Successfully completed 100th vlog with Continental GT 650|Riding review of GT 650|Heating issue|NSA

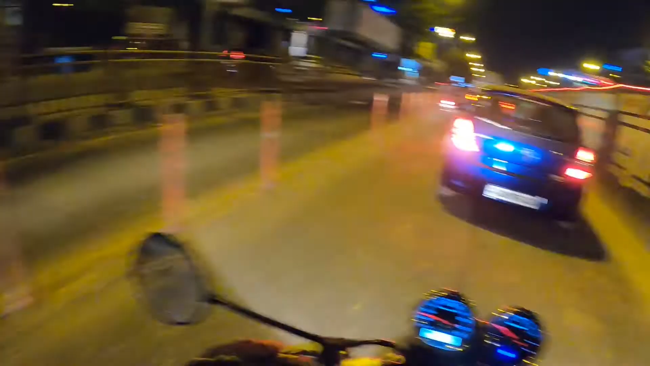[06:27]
ठीक है, चलो फिर लेफ्ट से निकलेंगे।
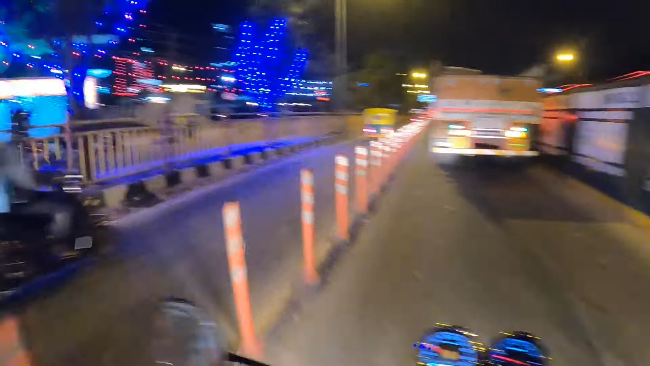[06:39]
सो फाइनली गाइस, हम पहुंच चुके हैं सरजापुर। यहाँ पे लगी है बोर्ड, ये रहा माइक्रोसॉफ्ट की ऑफिस, आप लोग देख सकते हैं। ये देख लीजिए, सरजापुर है भाई साहब। हम लेफ्ट को नहीं जाएंगे, हम सीधे जाएंगे।
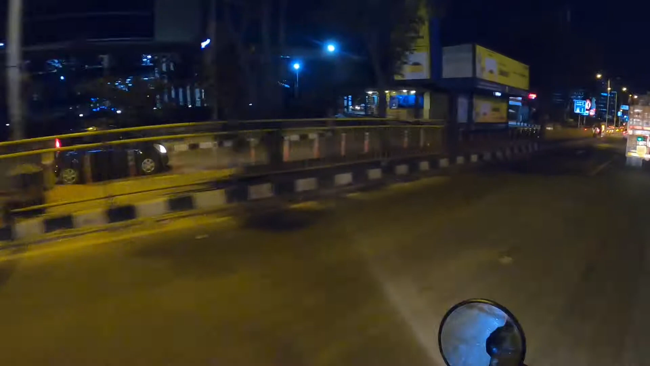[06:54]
अरे महाराज हमें जाने दो, नहीं इधर से घुसा दें, नहीं घुसाएंगे।
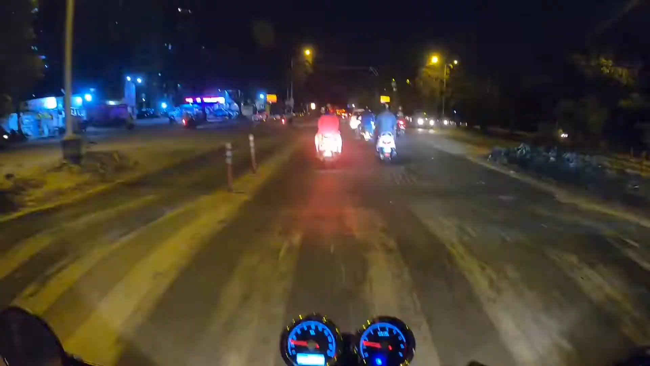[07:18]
हम पहुंचने को है बोमन एली। यहाँ पे कांड हुआ था, यहाँ पे बहुत ज़्यादा कांड भी होता है,
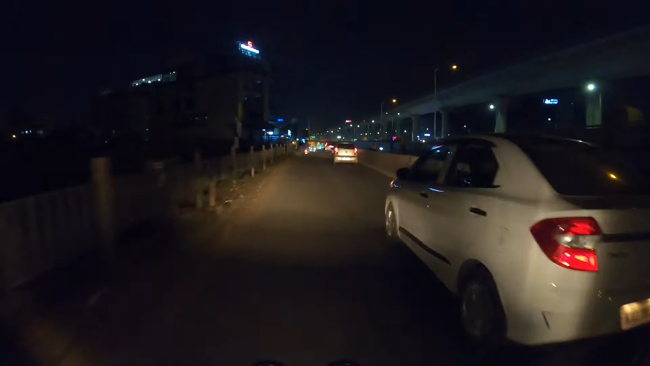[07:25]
बहुत ज़्यादा फ़ोन चोरी होता है, वॉलेट वगैरह सब कुछ चोरी होता है। बी केयरफुल गाइस, बी केयरफुल।
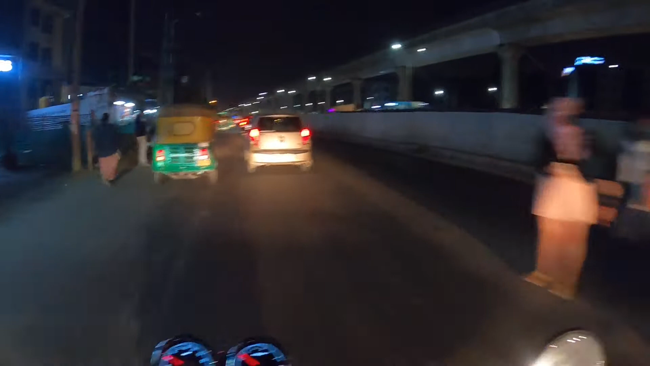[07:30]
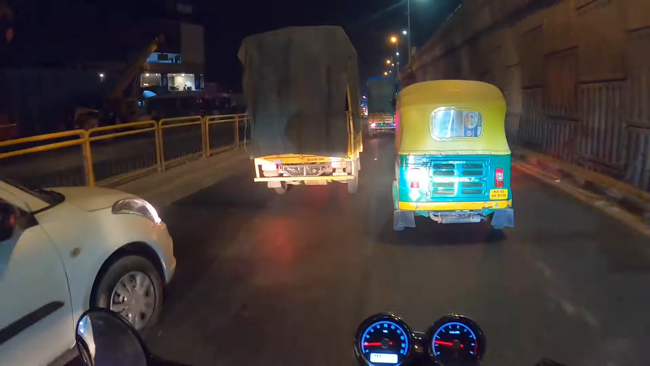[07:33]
ऐसा बहुत ज़्यादा जाम लग चुका है, गाड़ी भी बहुत ज़्यादा हीट हो रखी है, और हम यहाँ से जाएंगे राइट।
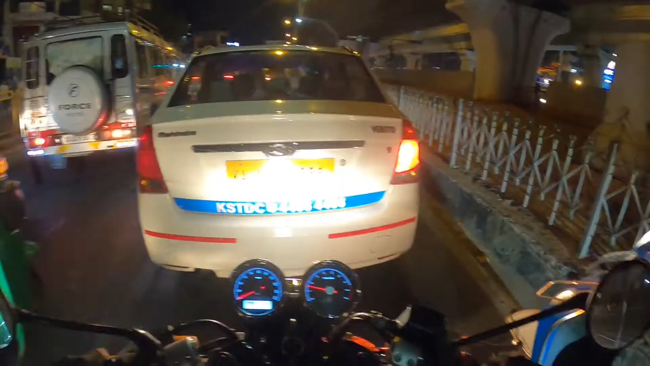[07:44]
अरे यार कितना लंबा ट्रैफिक है, चलो यार